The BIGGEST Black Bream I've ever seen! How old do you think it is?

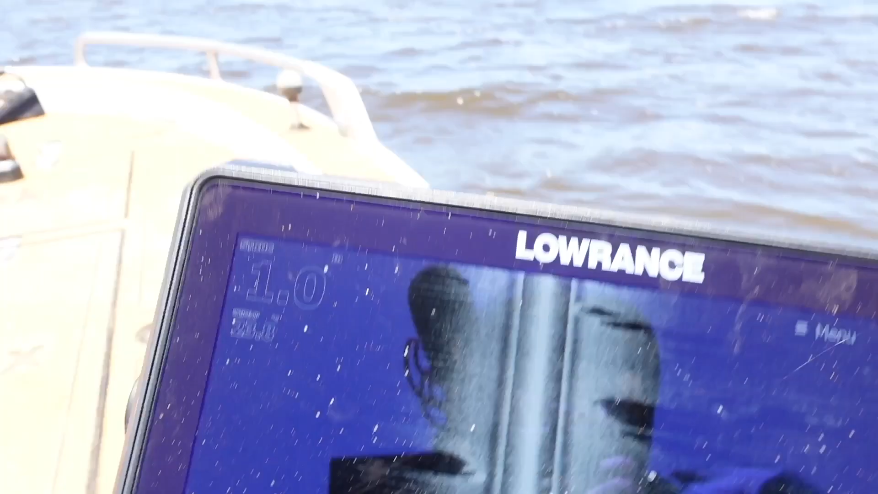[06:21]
Looking on the sounder, I don't know how well you're going to be able to see this, but I've just got the side scan.
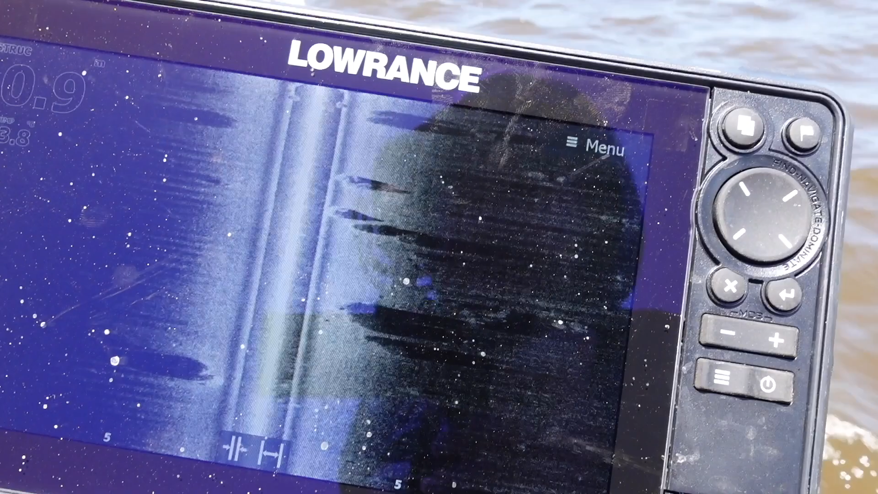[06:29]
And you can just see all the rocks. These are all rocks and boulders all out on the sides, each side to us.